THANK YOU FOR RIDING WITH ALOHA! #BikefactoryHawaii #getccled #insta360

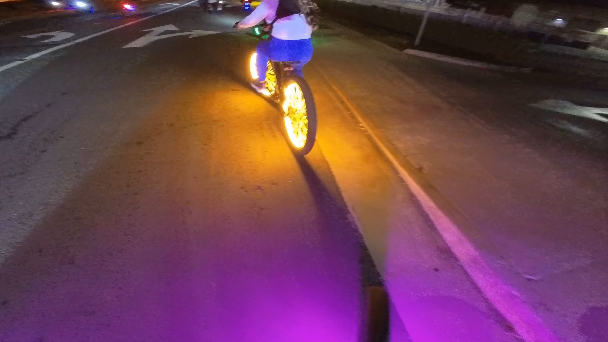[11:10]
Oh, maybe we'll wait for Lani then. Yeah.
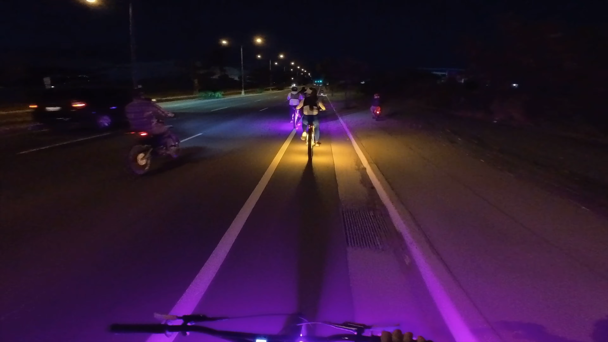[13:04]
We're gonna be alright. Here we are just pulling up to the corner of Kapolei and Fort Barrett Road.
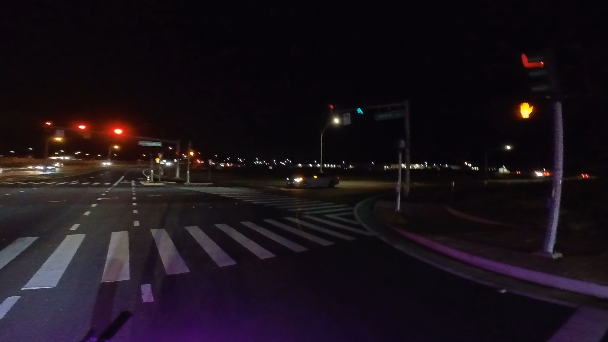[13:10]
Basically get Kapolei High School out there in the distance. Can you imagine somewhere out there is like 100 plus bikes?
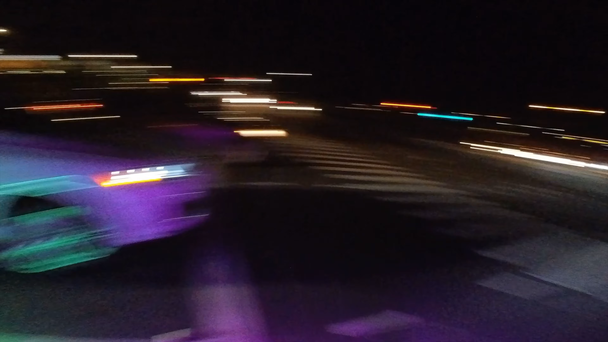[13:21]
Yeah. but apparently if you look, there's nobody. Nah, you can see them. At least the rest of the family.
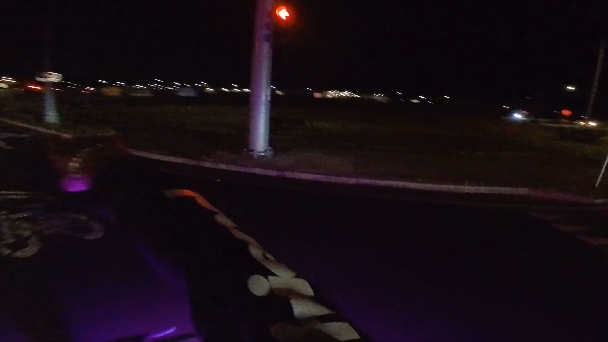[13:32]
You see all the Ccleds in the distance. Well, what happened was Mona's pedal.
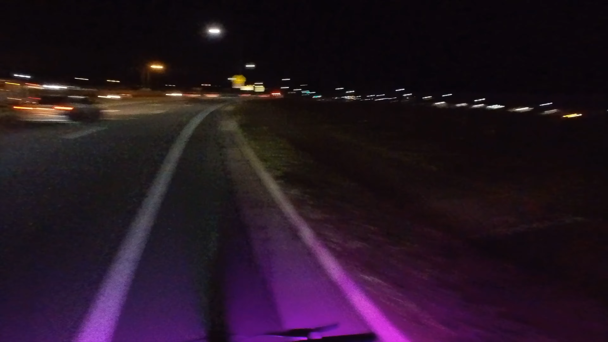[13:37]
She just put on these brand new pedal, LED pedals that light up. And yeah, one of them came loose. So we have to pull off and tighten them off, but we'll double check it. Well, that's the current status. That's the come. They're all waiting for us. Look at that. Look at all those wheels.